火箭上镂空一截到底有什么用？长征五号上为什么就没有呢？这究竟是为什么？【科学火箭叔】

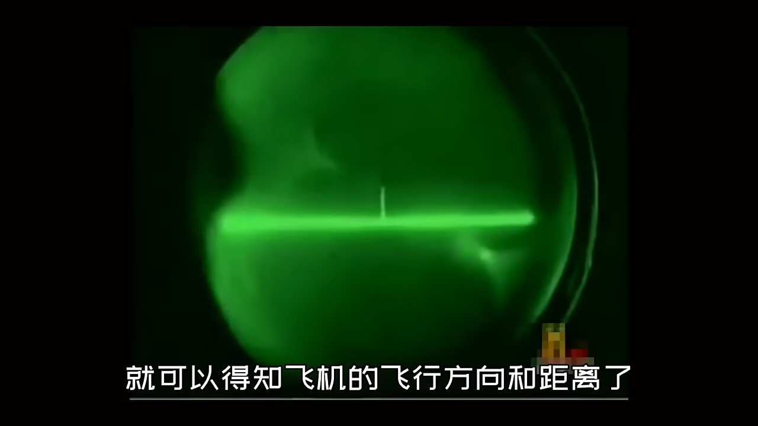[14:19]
得知飞机的飞行方向和距离了